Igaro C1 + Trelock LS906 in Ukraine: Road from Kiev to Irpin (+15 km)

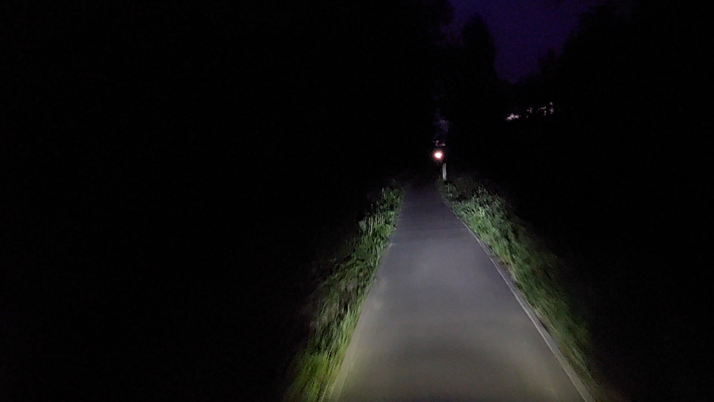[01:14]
or that far probably on the video because of issues with dynamic range of cameras and computer screens, etc. So in reality I see more to the sides than what I see here on the phone screen. In reality it looks a bit more, you see more patterns at the end.